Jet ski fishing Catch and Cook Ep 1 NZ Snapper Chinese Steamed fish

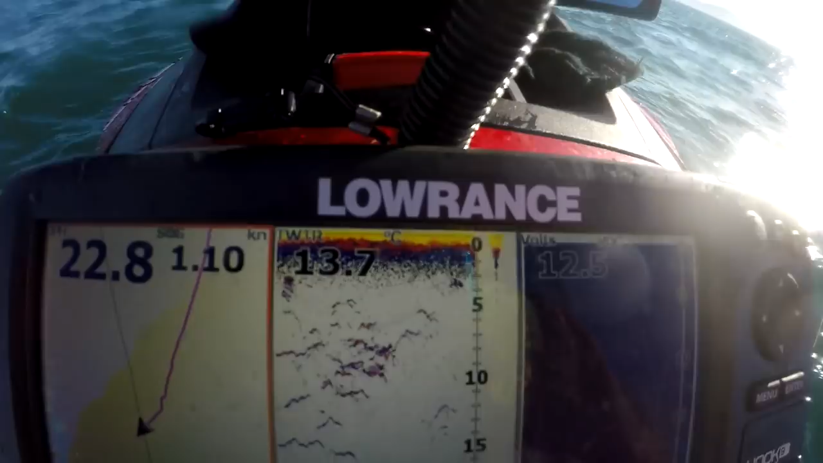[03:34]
On screen: water 13.7°C, speed 1.10 kn
that's not good all that sign there is barracuda i may be losing a bit of gear today
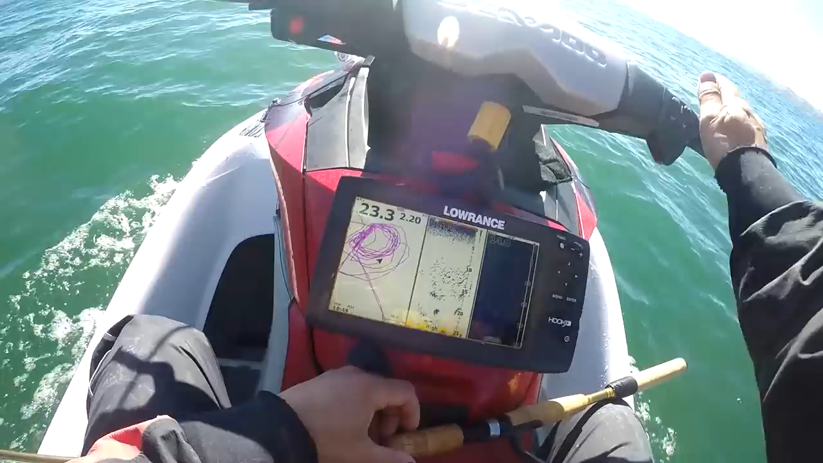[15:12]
You can see we're drifting in this big circle, stop up there and start the drift, we catch fish at about that mark there, then by the time we get them in we're over the reef and we've got to come around here, reset the drift again, I just like to give it a wide berth of about 50 metres, 75 metres, just so we don't spook the fish too much with our engine running.